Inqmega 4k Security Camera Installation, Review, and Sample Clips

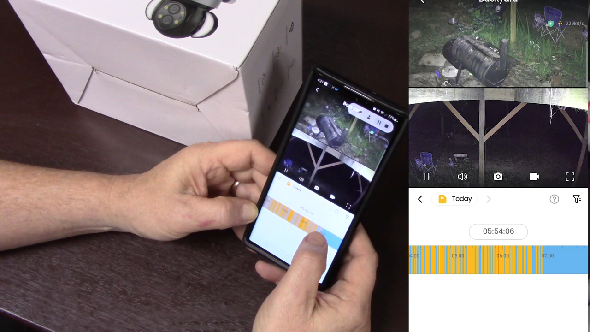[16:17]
at this time I have it set I have it set to give out a light whenever there's motion so unfortunately with that it draws in
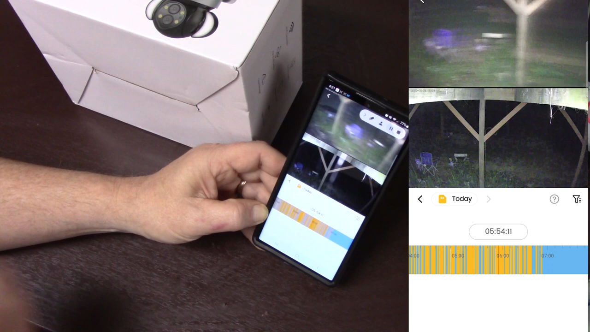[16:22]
all sorts of bugs and sets off the motion detector and it records all night because of that
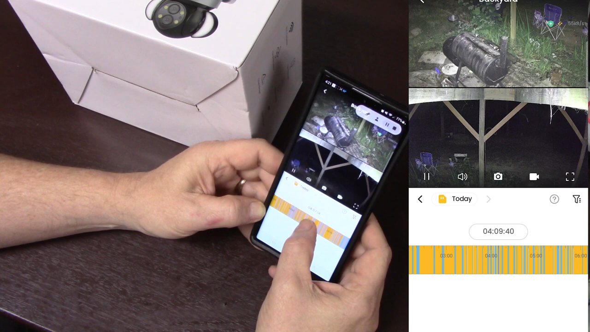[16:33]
but that's okay I can switch that so
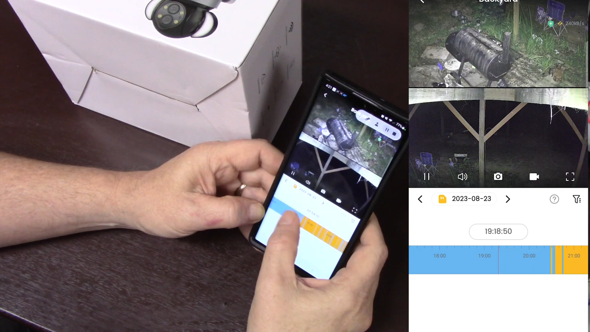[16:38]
kind of scrolling through here you can see all the different footage and if you have an SD card in it and you want